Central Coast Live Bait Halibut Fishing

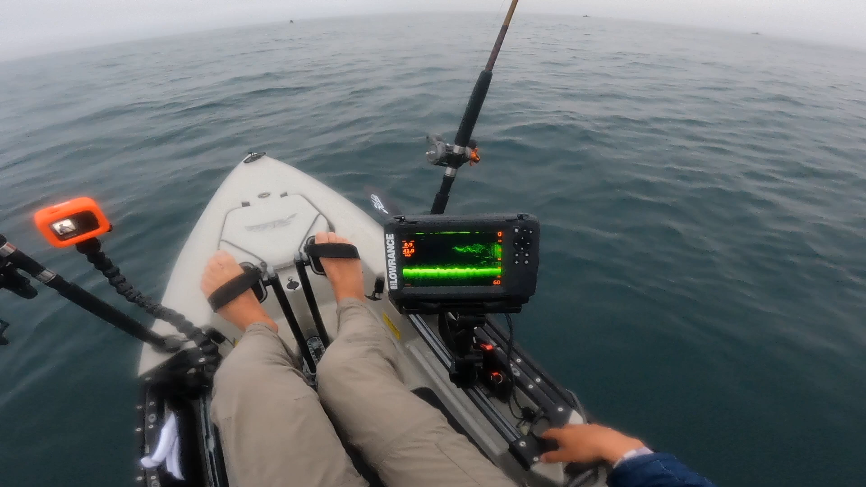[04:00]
Oh and look at all this bait is rolling through probably a bunch of sardines. This is good This is a good spot. So i'm gonna get my rods rigged up. You can see on here. I got a Halibut rig basically what this rig consists of is I got my main line right here So this is some braid going to this sliding swivel.